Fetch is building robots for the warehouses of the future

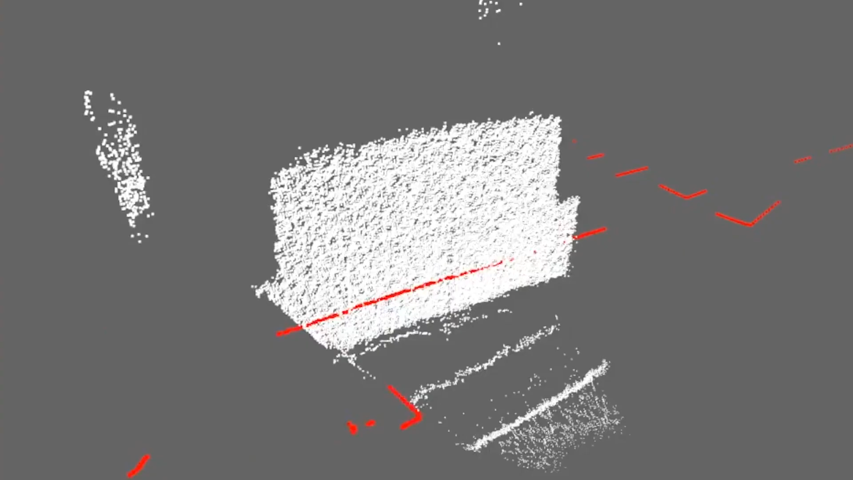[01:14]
The robots have their own onboard intelligence which,
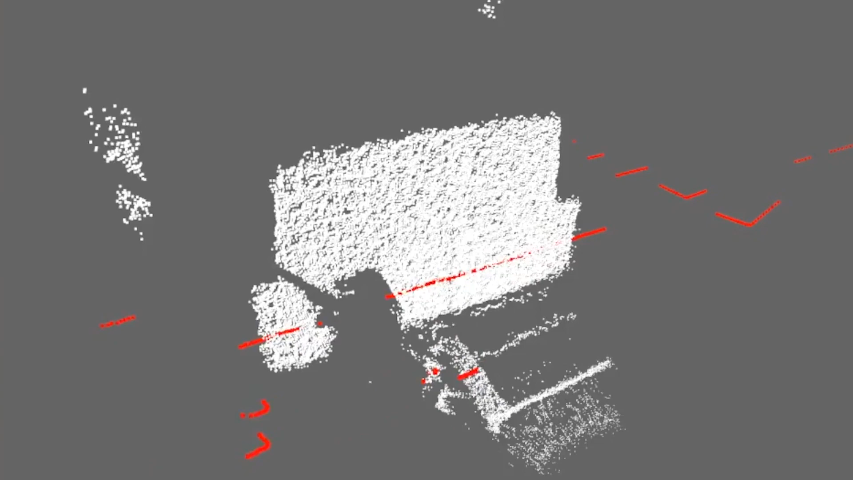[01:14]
you know, helps them avoid obstacles and things like that.